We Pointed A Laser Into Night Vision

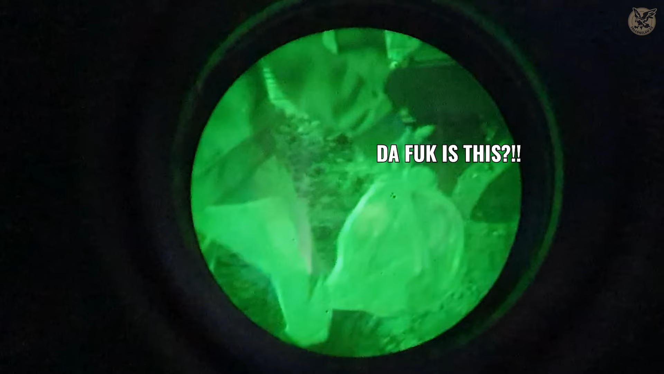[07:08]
Sky condition, intermittent cloudiness, and sun peaks through from time to time.
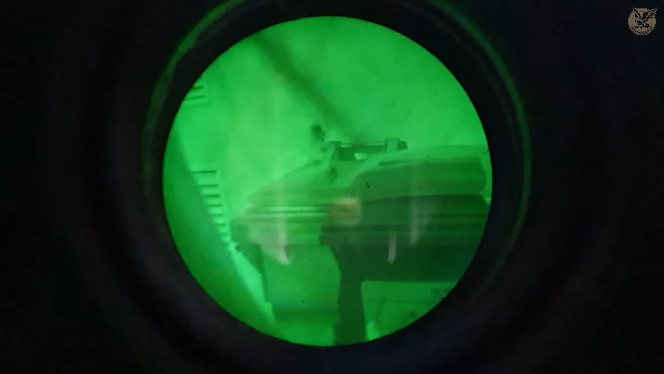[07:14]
Sun is behind the night vision, and is reflecting from the wall in front of it.
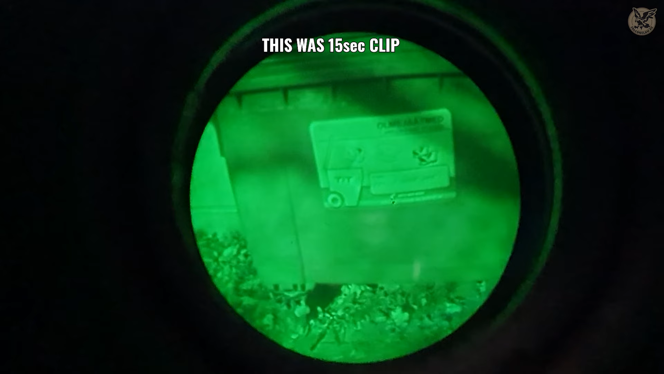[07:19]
As we can see, the sun is starting to do some crazy stuff, and we were pretty nervous.
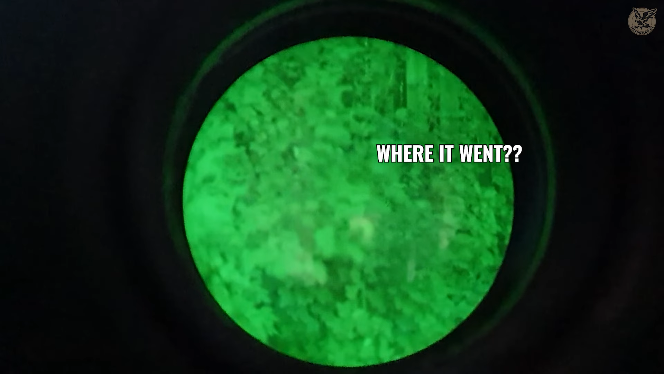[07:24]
This is it. Big damage, permanent damage maybe. Nope. Just after we turn it off and on, the tube is clean again. This ugly black splatter disappeared. Sun is now to the left of us, location is pretty much the same. Our goal is to check what happens with the device, if Timmy forgets it under the tree where there's not direct sunlight.
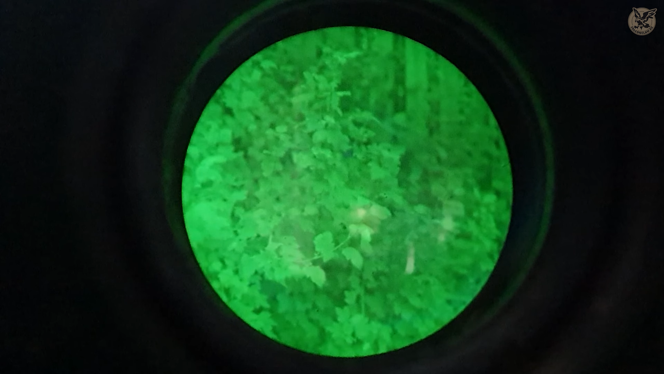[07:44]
After 77 seconds, we notice no damage.
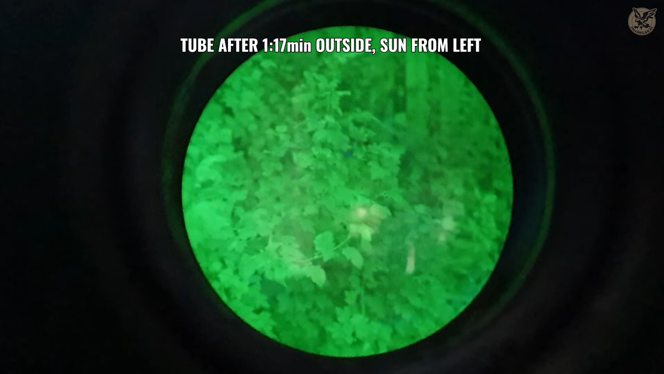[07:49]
Let's turn the tripod, and device back against this wall, where sunlight points directly. After some seconds, the same black anomaly appears.
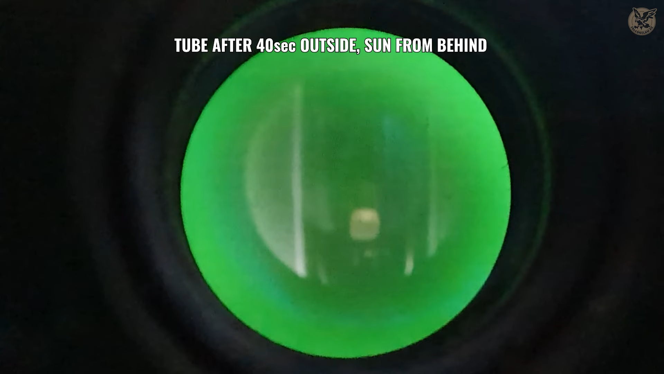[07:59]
But just when we put a paper sheet in front to check, if this damage is permanent, it disappears. And when we remove our sheet, black splatter is back. Interesting. You know what is also interesting? This footage is new footage where the device is pointing at a white wall.
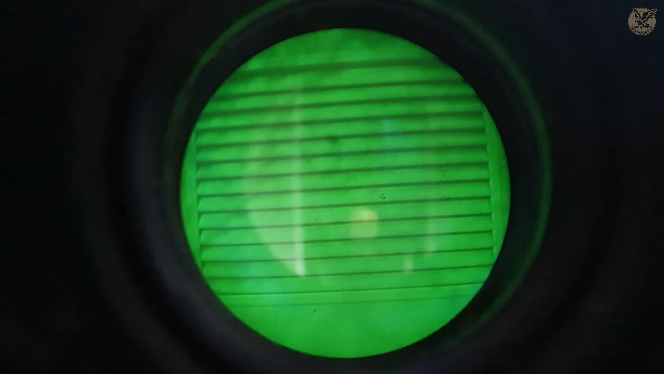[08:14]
There's no air ventilation anymore, but the ventilation grid remains, so we can assume that from the last position this grid pattern is burned into the device. Is it permanent damage?
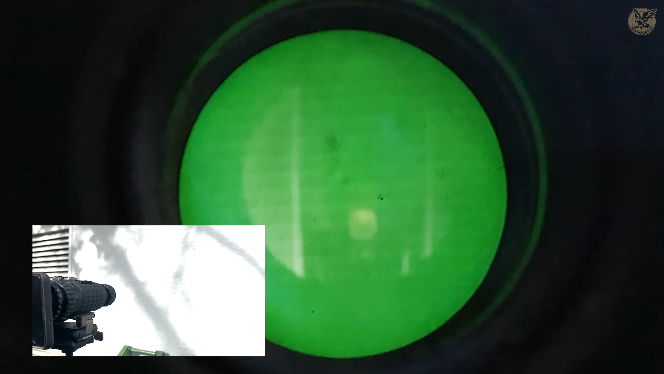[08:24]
Also, of course, this black splatter comes and goes, and it hasn't left us. Its intensity depends on sun placement from the device.
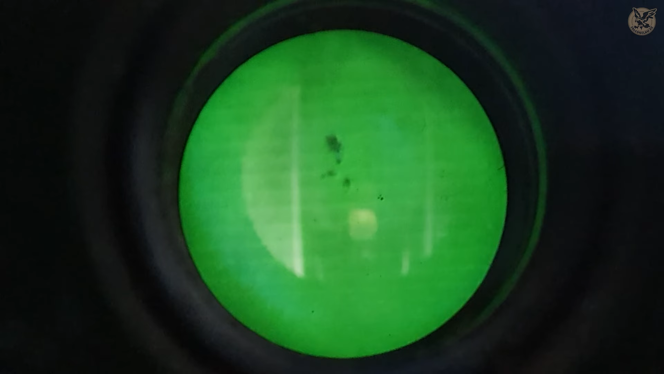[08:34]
If the sun is behind a cloud or device, is not directly looking into areas where sunlights land. For example, if we turn the device away from the wall towards the street, this black splatter weakens.
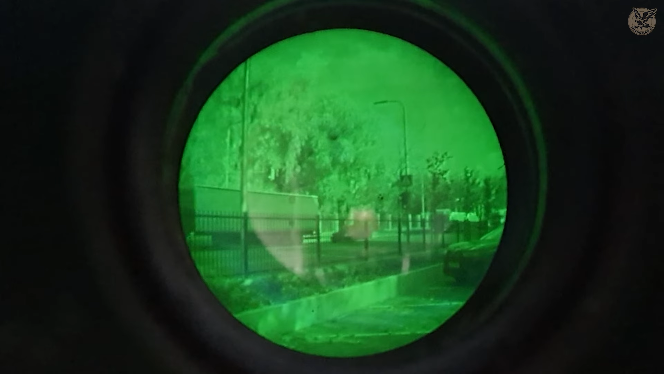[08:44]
What can we take from this test?
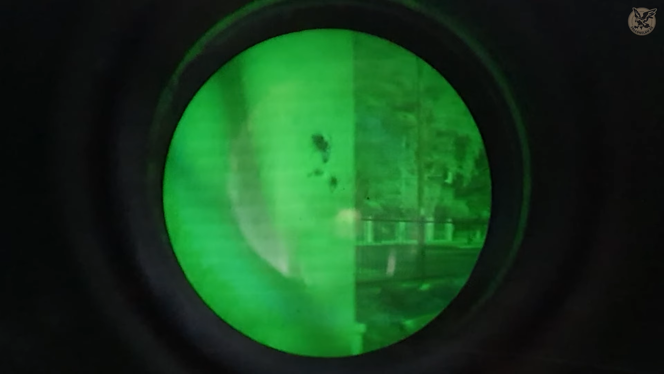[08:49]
Daylight, and especially sun in Legends, should be an instant NVG mood breaker, and should ruin your device permanently.
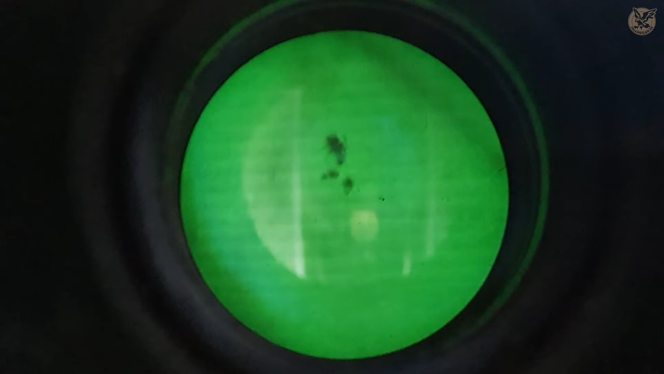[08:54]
With our device here, there's no big blems and damages.
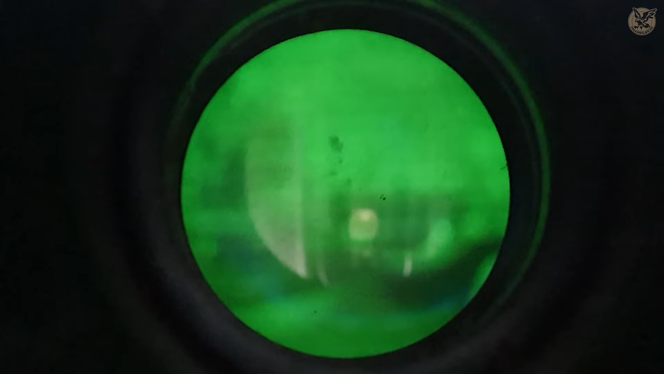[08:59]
And just two minutes after the outside test, when we went back inside, this is the tube picture.
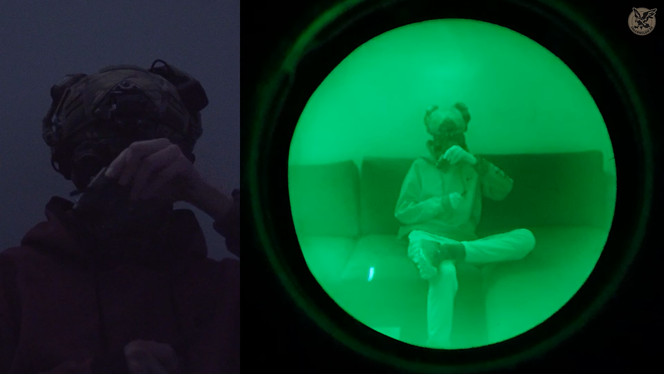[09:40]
What will happen with my nods when there's others and opt for waving their powerful cat toys?
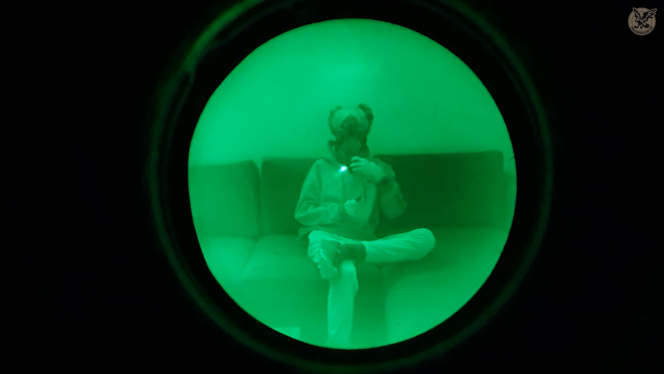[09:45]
Lasers are a strong beam of light, so in theory, these must burn a mark instantly. We have no idea what could happen, so we cover the frontal lens with a piece of paper. When we remove it, we assume we will have an instant blem as Legends state. We go with different approaches. Firstly, we just pass the laser over the tube. This should give some rough idea how our device should react when we have an opt-for who's just pointing their random laser towards us. As well, we would like to test the limits and show the laser straight in the tube for some time.
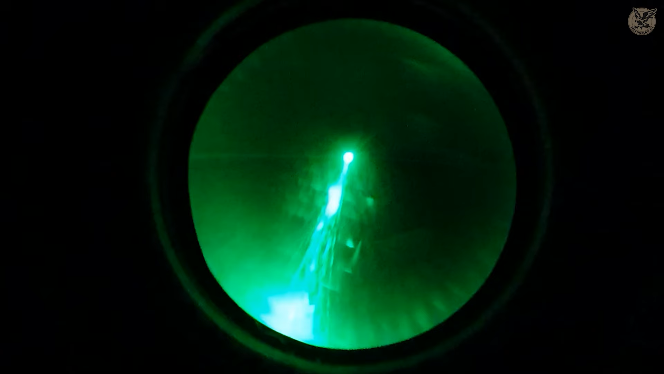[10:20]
We use different laser modes and powers. Starting with low infrared, then high infrared, then low visible, and after that high visible.
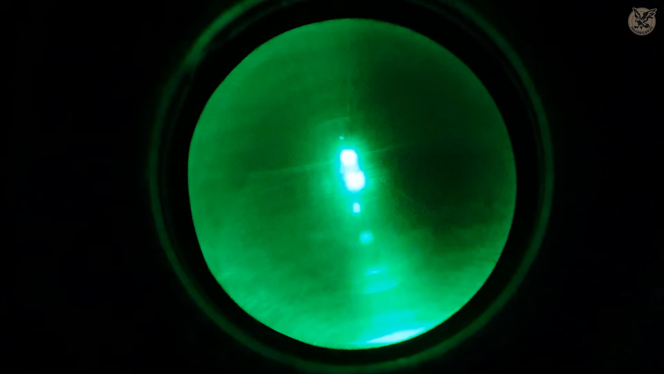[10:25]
First test, as stated is low infrared.
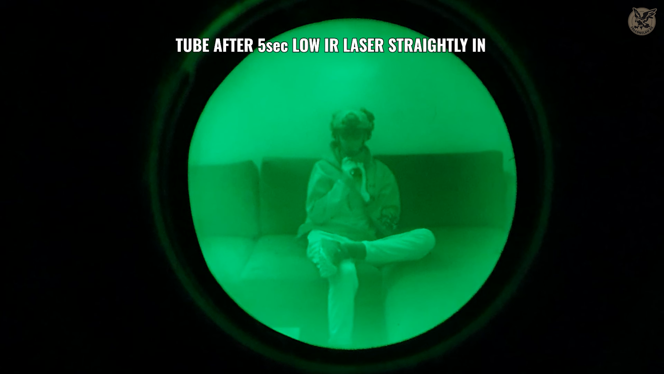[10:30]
To be honest, after low infrared, we were confused. Most feared myth wasn't true, even after several seconds.
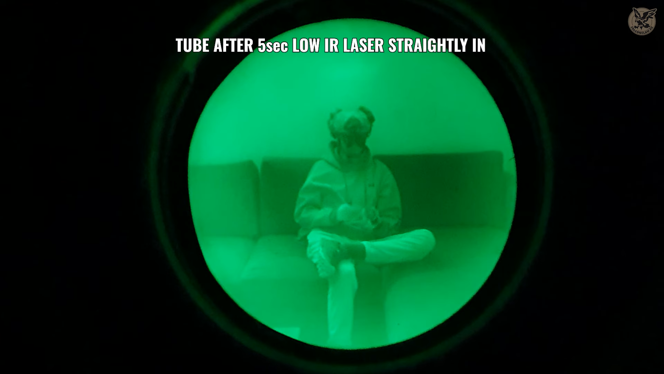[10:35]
Only one way to go forward here, point a Facebook marketplace spicy laser.
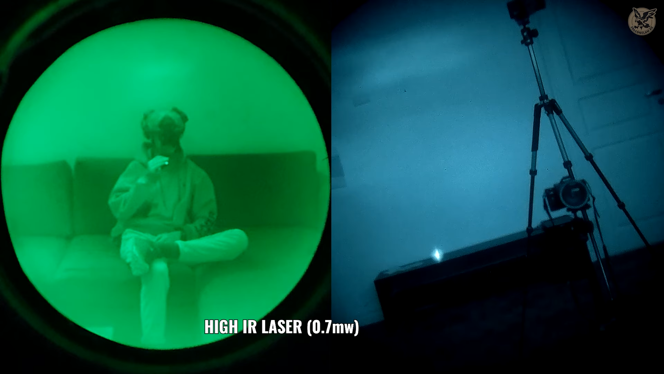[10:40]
High infrared is the second option. Again we start this round with laser pass-bys.
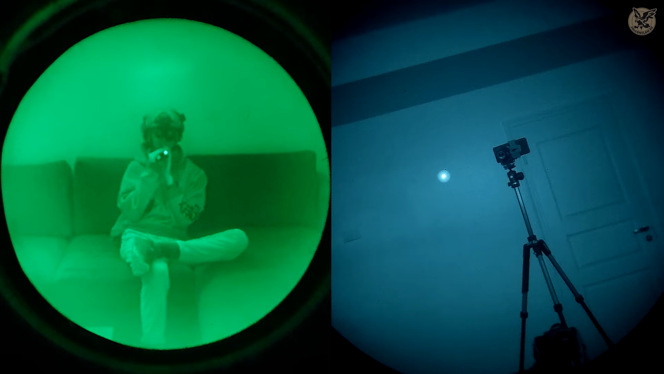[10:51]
After we saw that these under 10 seconds straight in lasers didn't do much we went a bit more aggressive and started to spread the time frame.
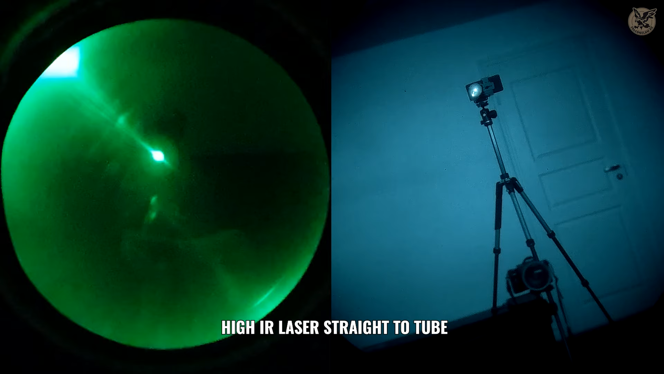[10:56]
Again we were surprised. 30 seconds straight lasering afterwards, still nothing.
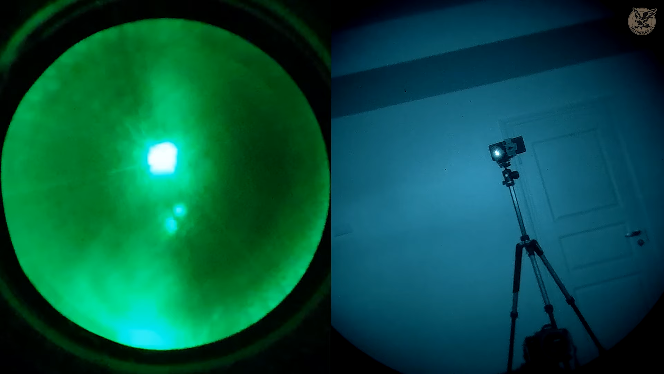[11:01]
With that we just touched the surface of not really possible scenarios.
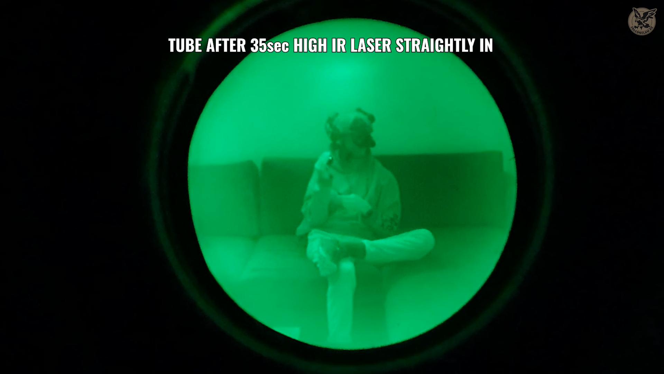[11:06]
I mean, who's gonna show, and who's gonna let the laser point inside their device for a whole 30 seconds on field.
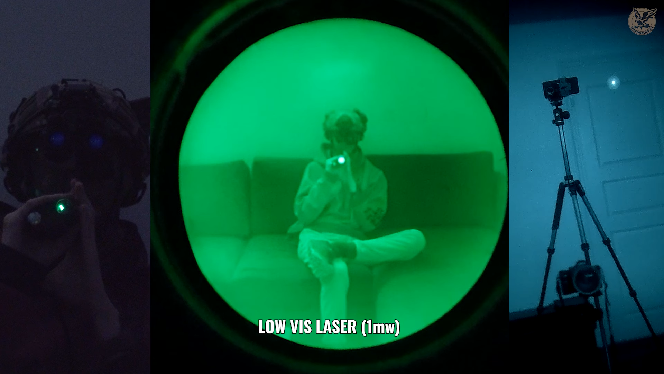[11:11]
Third mode, visible low. This time there must be permanent damage, right? But where are at least laser stripes? So again, holding this laser bit longer.
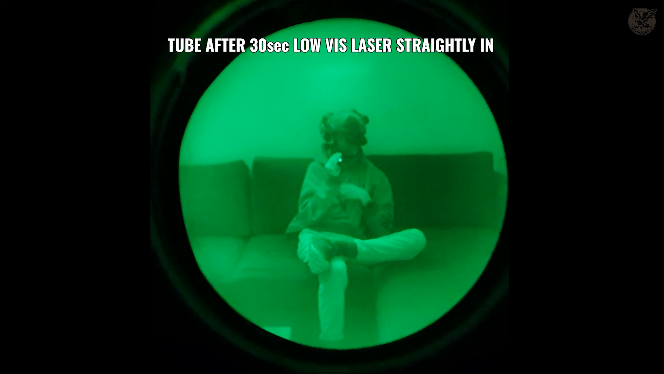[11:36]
And it seems we are starting to get somewhere.